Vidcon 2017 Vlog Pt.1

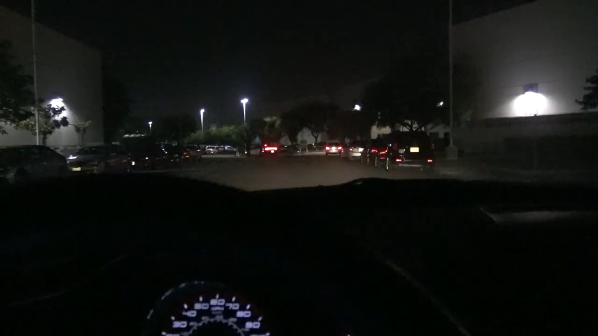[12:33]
Okay, either I'm hella late or this party was just dead from the beginning. But I think I'm late because cops here, so that usually means they trying to disperse the crowd.